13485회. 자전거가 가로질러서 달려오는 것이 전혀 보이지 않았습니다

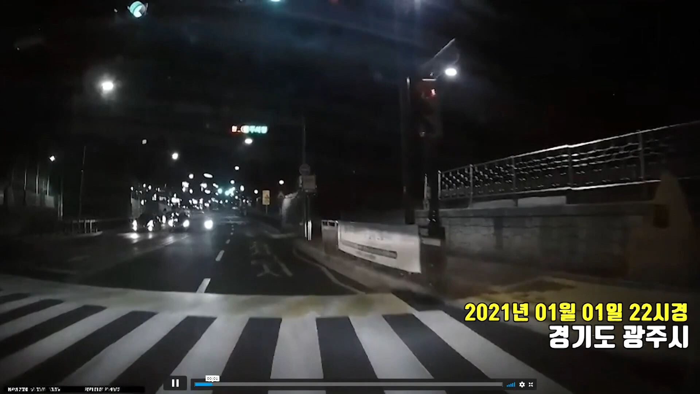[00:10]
쭉 갑니다. 저기 동그라미 안에 자전거가 저쪽으로 거꾸로 가고 있네요. 인도에서 내려오네요. 인도에서 내려오고 어린이보호 천천히 갑니다. 녹색 신호. 역사 정상적으로 중요한 측면에서... 어허... 다시 보일까요? 여러분, 어떻습니까?
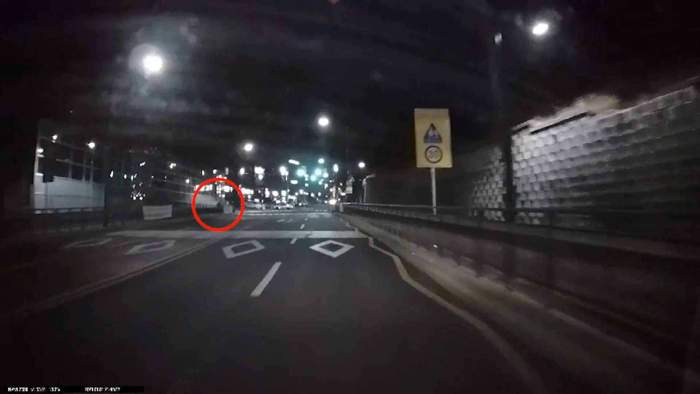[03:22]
지금 여기서 보이는 건 인도로 가고 있어요. 저 인도 쪽 보나요? 내가 보나요? 인도 쪽에서 나 녹색 신호 속도도 빠르지 않아요. 자전거 저쪽으로 가요. 옳지, 보행자 신호에 보행자 신호에 횡단보도에 보행자 신호잖아요. 횡단보도에 지나가고 있구나. 이거 그리고 여기 보겠습니까, 이쪽은? 이거 안 보죠. 봤더라도 쭉 가는구나. 그러고서 이제부터는 APL에 딱 걸려요. APL에 딱!